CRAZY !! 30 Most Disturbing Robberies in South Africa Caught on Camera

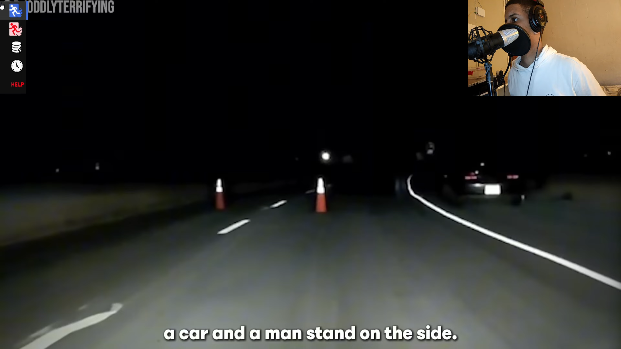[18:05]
On a dark road, a dash cam captures a traffic cone blocking the way. Nearby, a car and a man stand on the side. That's the time you run, bruh. What's going on? Drive, bro. Can I help you with something? Yes.
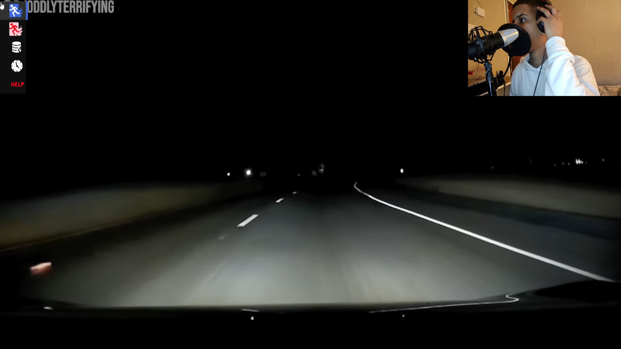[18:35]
The man approaches the car, and the driver asks what's going on.